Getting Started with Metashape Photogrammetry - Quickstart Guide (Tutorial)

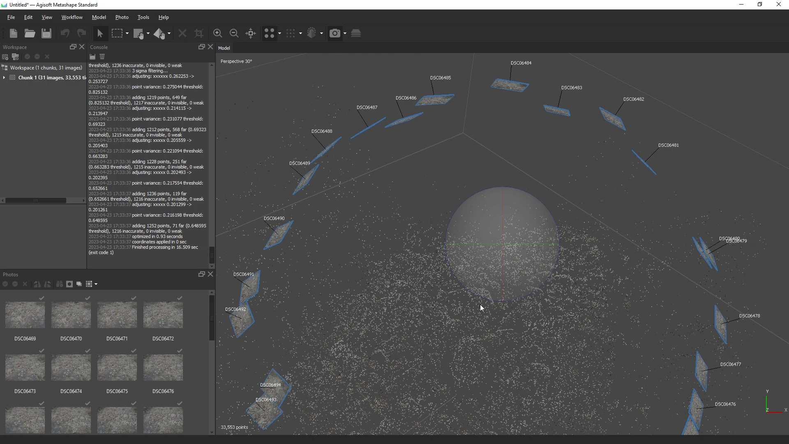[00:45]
While this is not the best data set, it works well for the purposes of this tutorial.
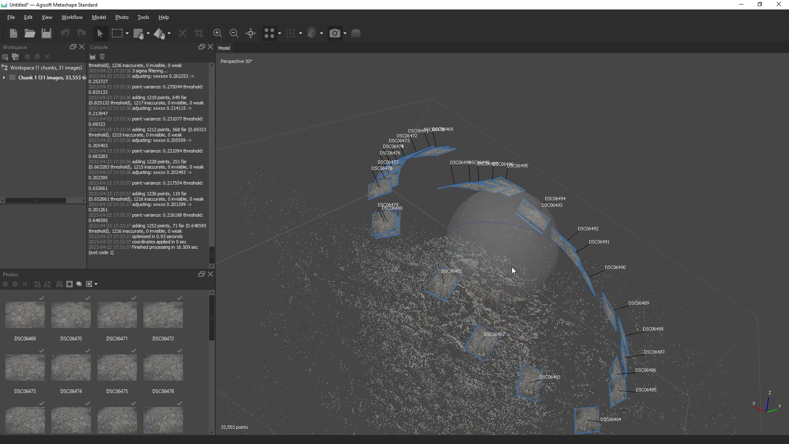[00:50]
Next, we're going to build the point cloud.
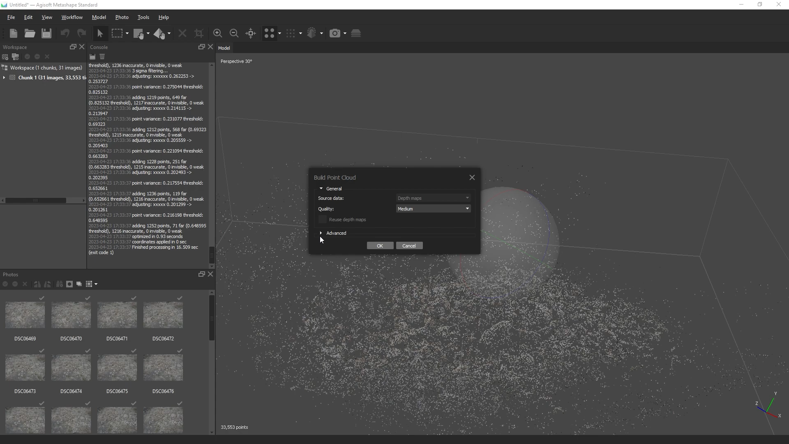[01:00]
We're going to set the quality to medium and under the advanced tab, we're going to check calculate point confidence. This is an incredibly valuable setting that will come into play later.
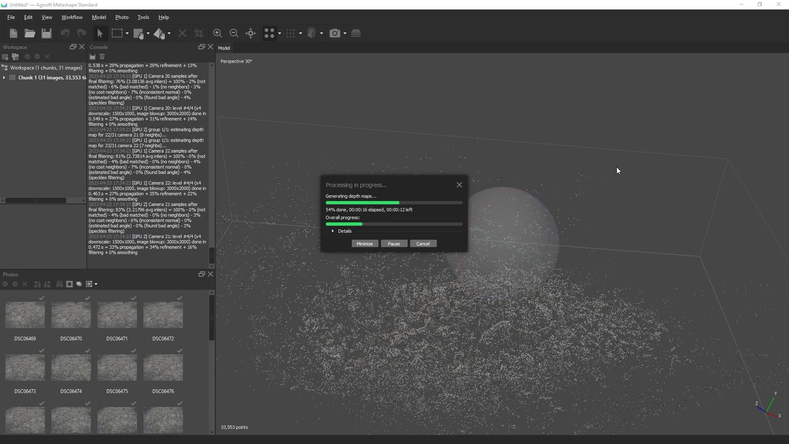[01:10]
It is something that's often missed by Metashape users. When this completes, click on the point cloud icon and you'll see a really dense representation of your scene.
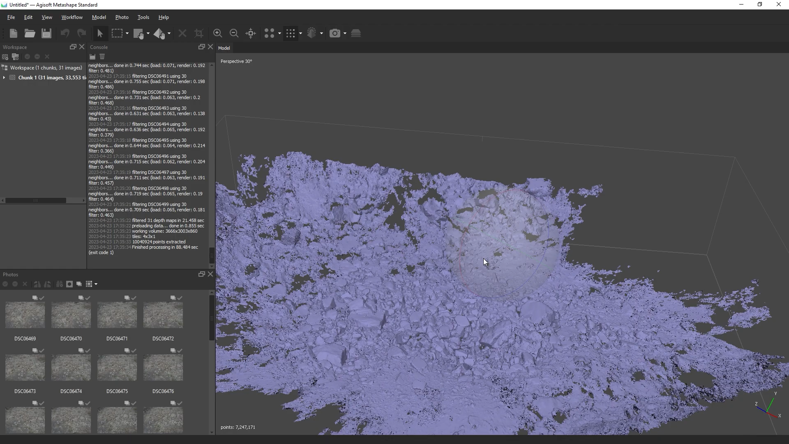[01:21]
To view this in color, click the drop down arrow and choose point cloud colors. It's a rough way to verify that our capture was accurate.
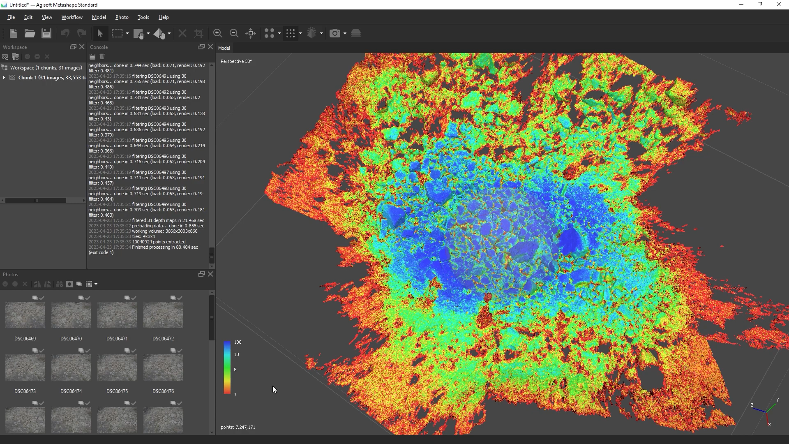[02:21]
Areas in low confidence are usually really noisy and also lack accuracy. In this case, it's not a problem because we were not focusing on those areas. It's not a problem because we're not focusing on those areas. After we generate the model, we can use these colors as a guide for removing unwanted geometry. As you can see, the point confidence directly correlates to our camera path.
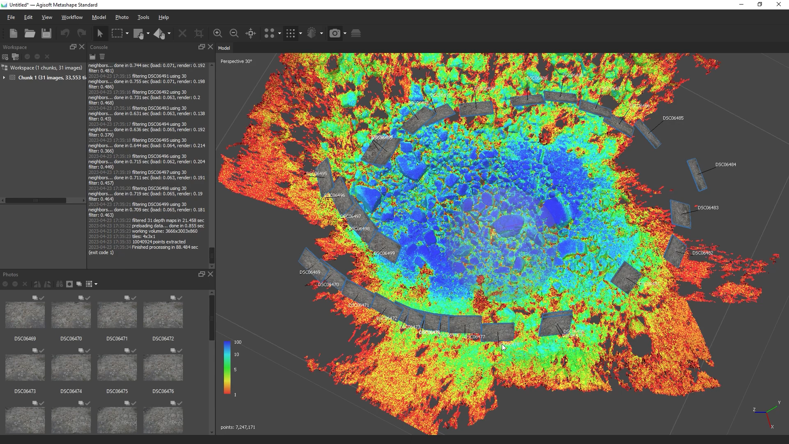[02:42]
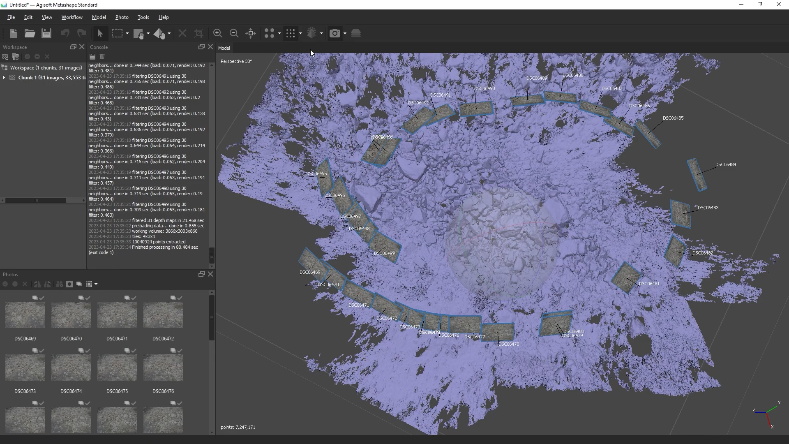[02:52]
The next step is building the mesh.
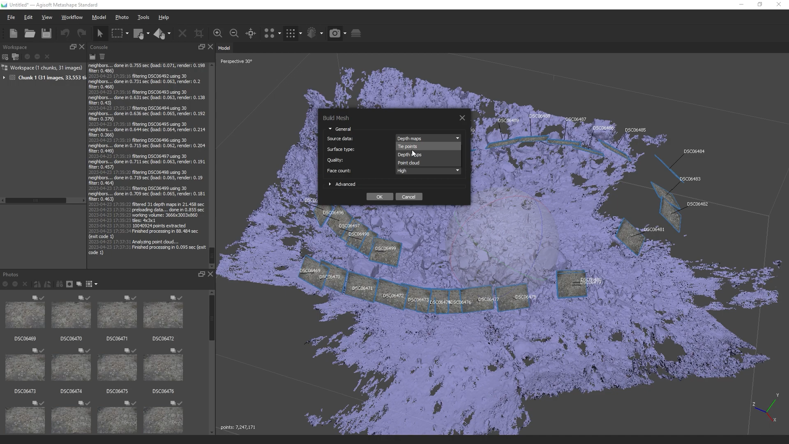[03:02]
Make sure to set the source data to depth maps and we're going to leave the quality on medium.
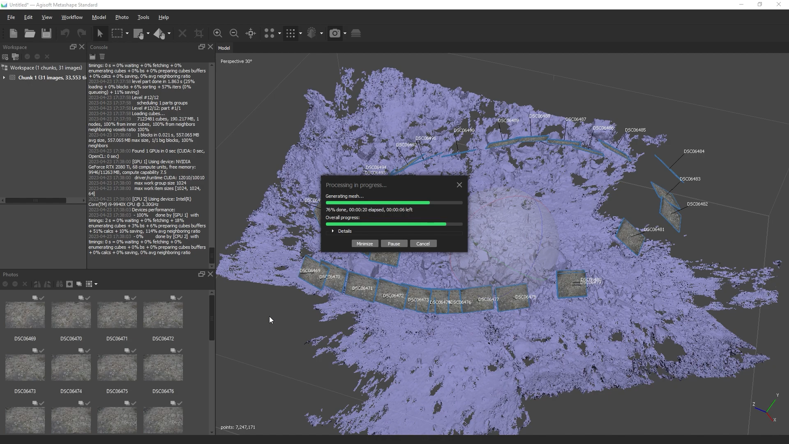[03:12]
To view the mesh, click the model icon.
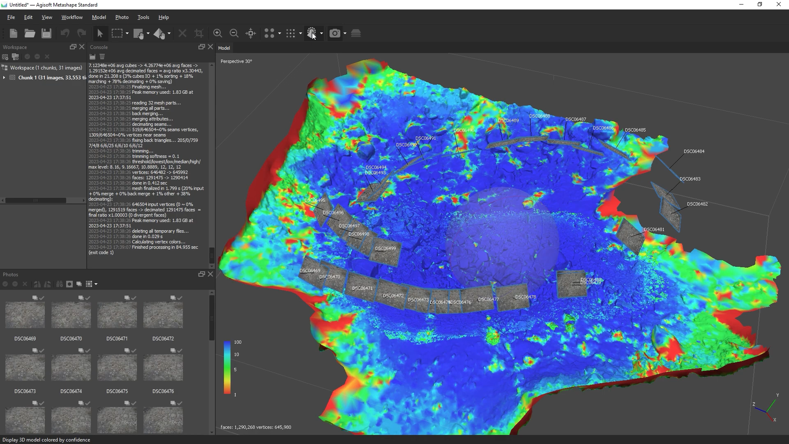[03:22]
We're going to switch this back to solid. We can see that Metashape has created some nice clean geometry from our depth maps.
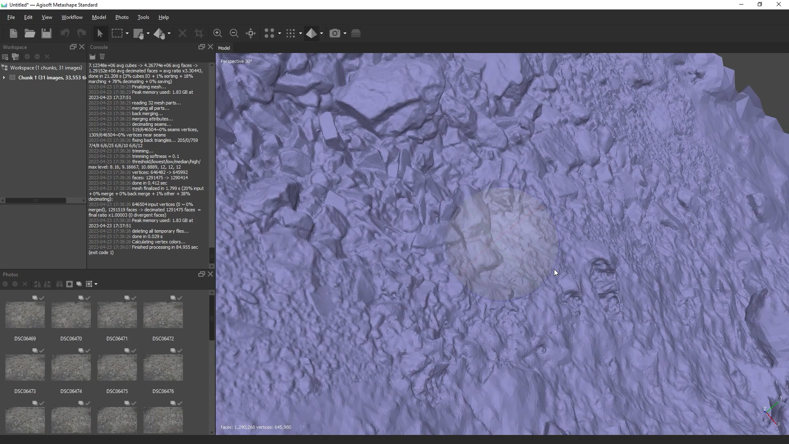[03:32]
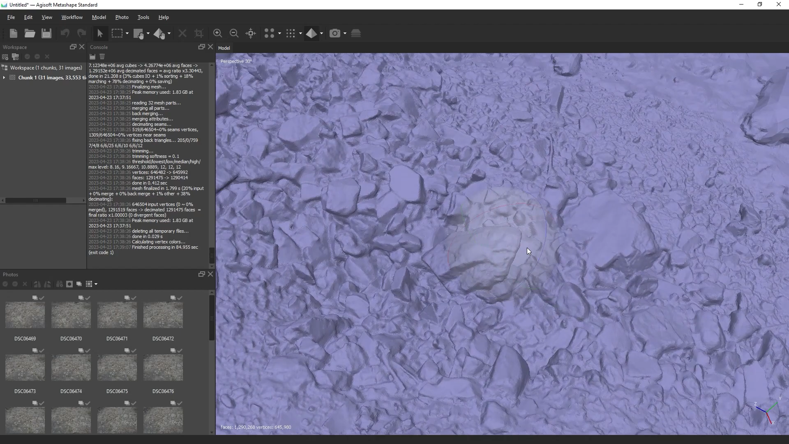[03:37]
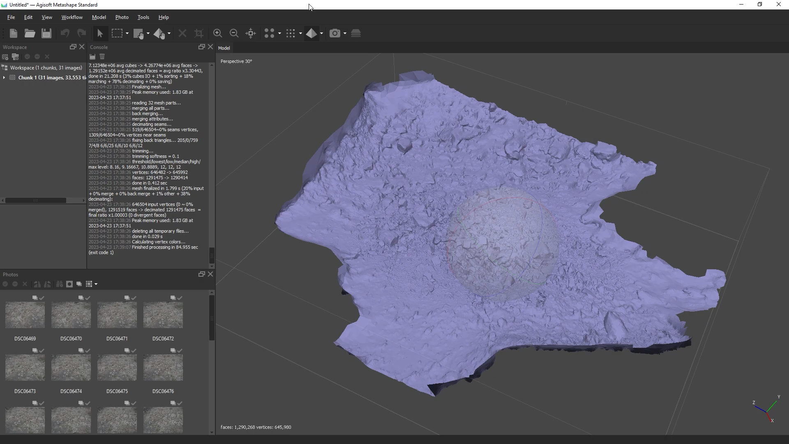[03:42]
If we switch to model confidence, we can see very clearly where we have high detail geometry and where we have very low detail geometry. We will use this information to quickly crop out what is unnecessary.
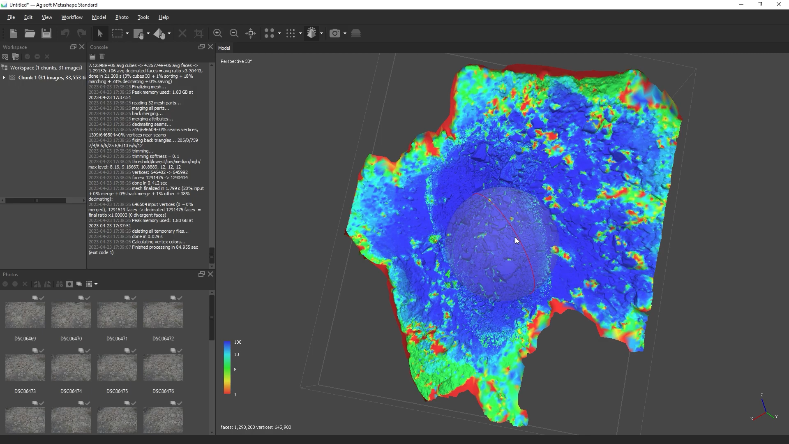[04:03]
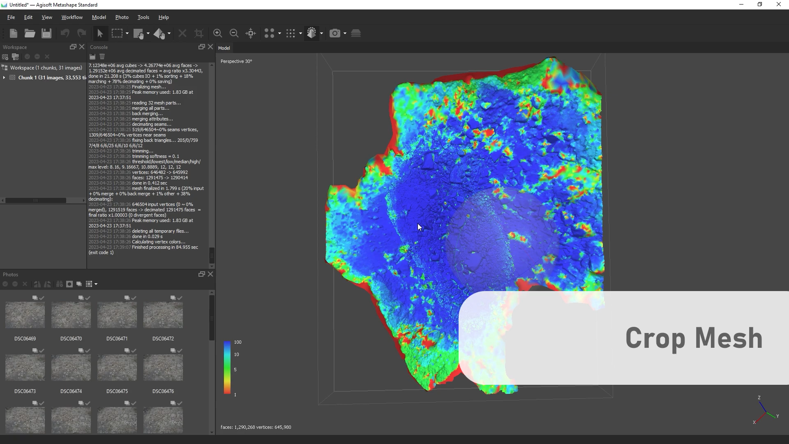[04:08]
To crop the mesh, we will choose the selection icon and choose free form selection. Using the confidence as a guide, we will quickly select the polygons that we don't want and delete them.